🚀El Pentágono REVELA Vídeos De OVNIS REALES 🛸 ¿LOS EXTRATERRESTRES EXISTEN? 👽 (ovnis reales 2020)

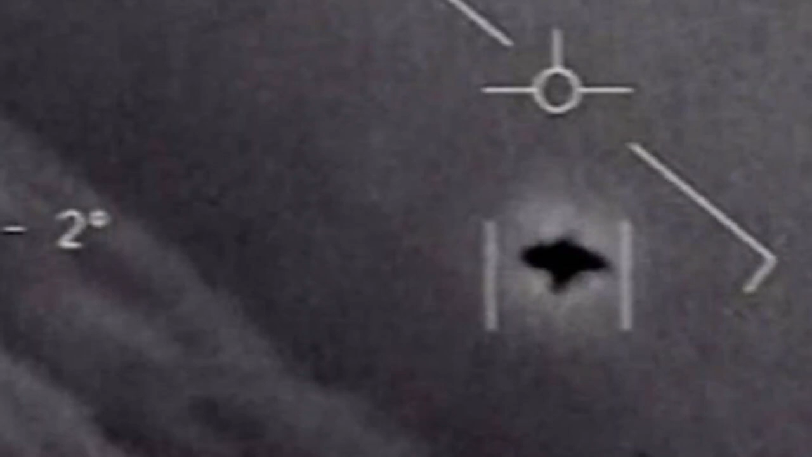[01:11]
por fin secaron las dudas porque exactamente el 27 de abril se revelaron los siguientes videos de ovnis reales El primer
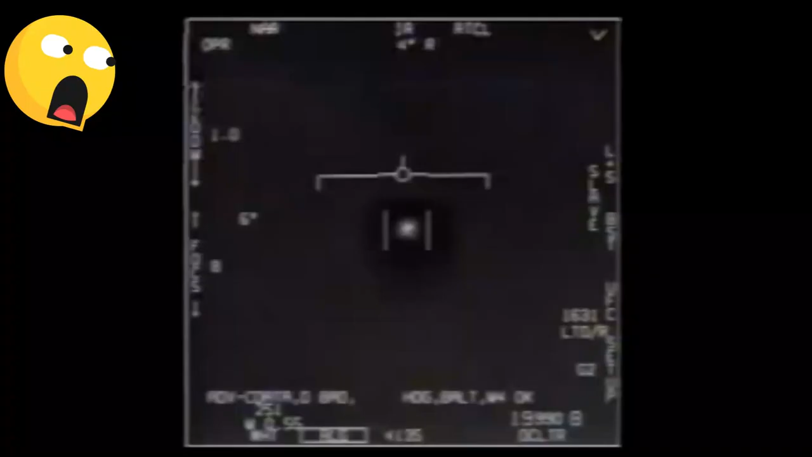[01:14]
video fue grabado en 2004 Donde se puede apreciar un piloto que capta este objeto volador no identificado Y te estarás preguntando por qué verga se ve con esa calidad del cubo
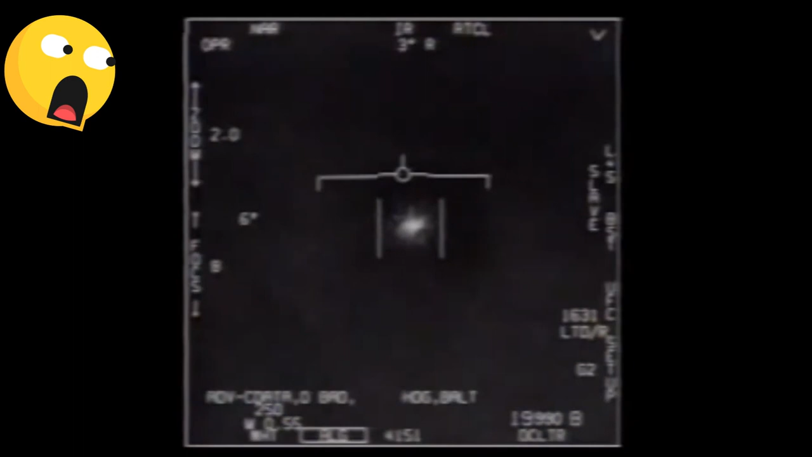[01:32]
Y recordemos que este video fue grabado en 2004 Ya que en ese año no habían buenas cámaras Bueno,
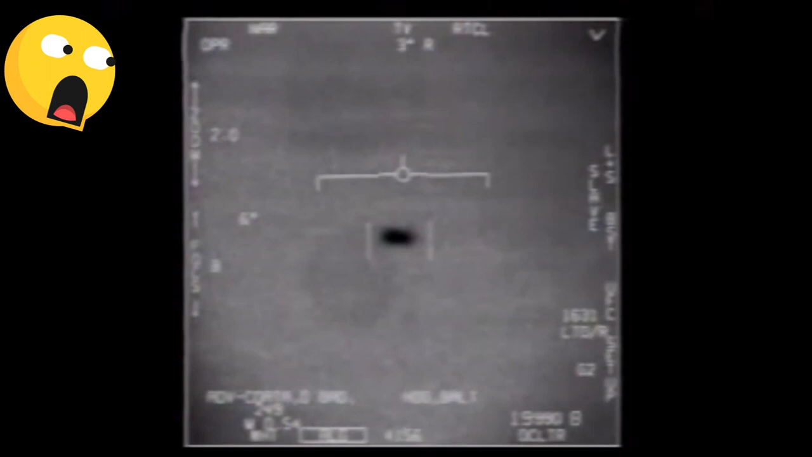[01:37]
como pueden apreciar en el video se ve este objeto blanco redondo Siendo captado por el piloto
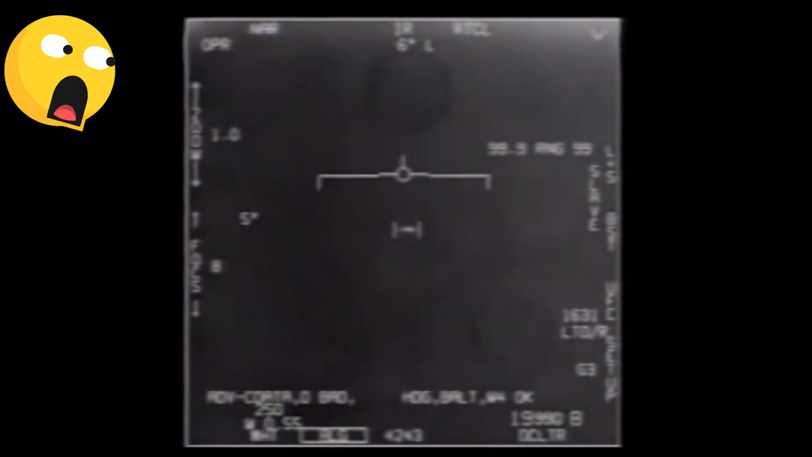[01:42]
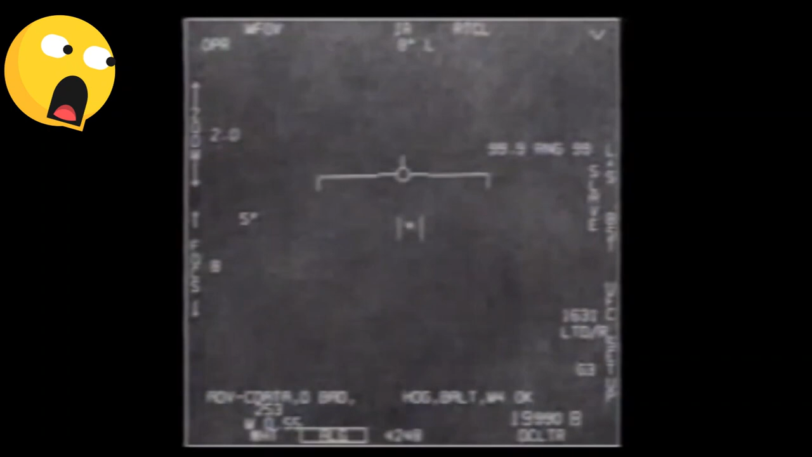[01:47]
En el segundo video se puede ver otro objeto volador no identificado Este lo está captado en inflarrojo
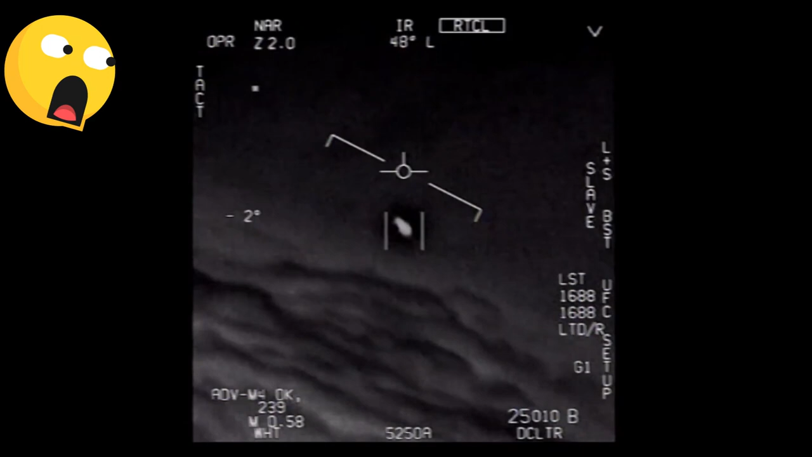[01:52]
Por eso es que se ve más diferente Obviamente para que se pueda apreciar mejor el ovni Sí, en el video se puede escuchar el sonido del piloto Que está realmente sorprendido porque capto este ovni
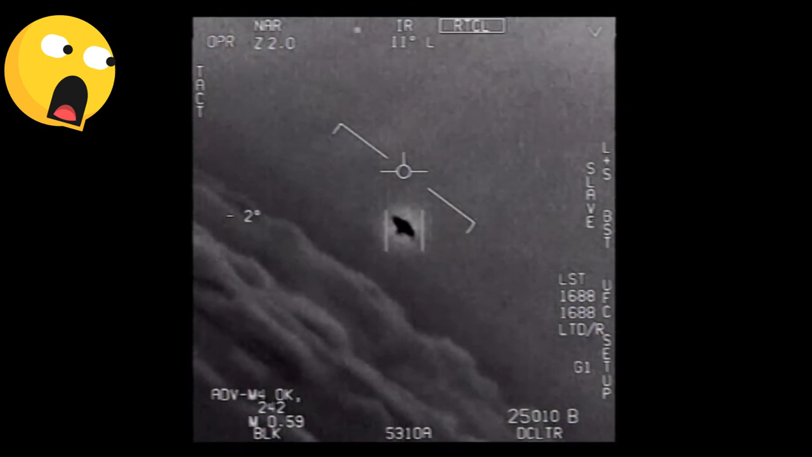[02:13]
El tercer video se puede apreciar a este ovni Donde se puede ver como lo está intentando captar la cámara
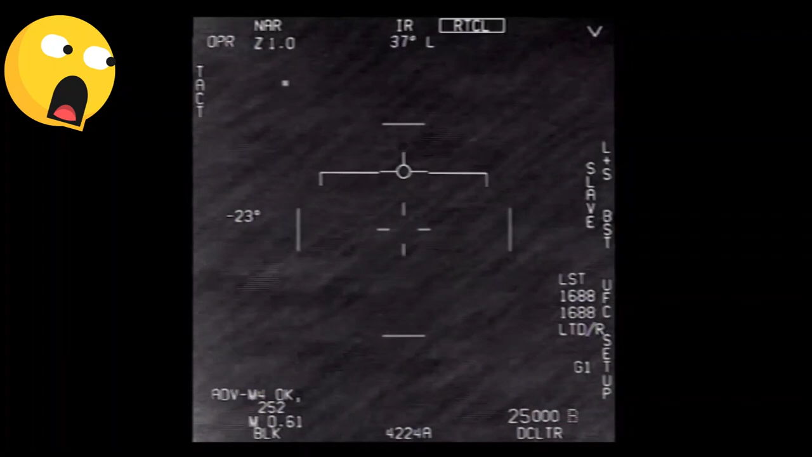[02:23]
Porque va a una velocidad abrumadora Y como pueden ver el logra captarlo bien y se ve el punto redondo blanco Pues sí, el piloto cuando lo logra captar bien Tiene una reacción de alegría y se ríe porque logró captar un ovni Demostrando que es realmente sorprendente Y de que este ovni pueda que sea real